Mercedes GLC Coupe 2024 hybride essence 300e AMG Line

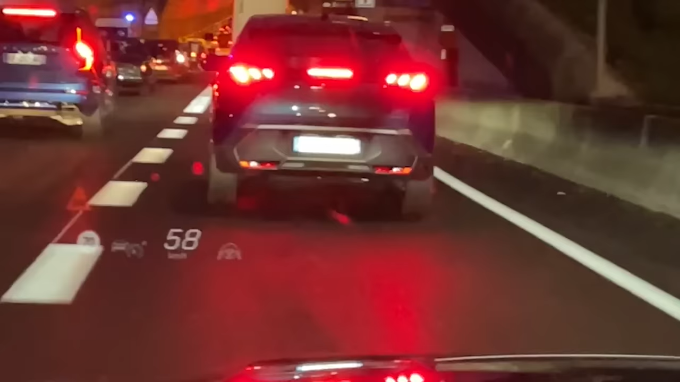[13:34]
Avec ici l'emplacement pour l'affichage tête haute, vraiment de haute capacité, puisqu'il prend quasiment toutes ces zones-là pour afficher toutes les informations.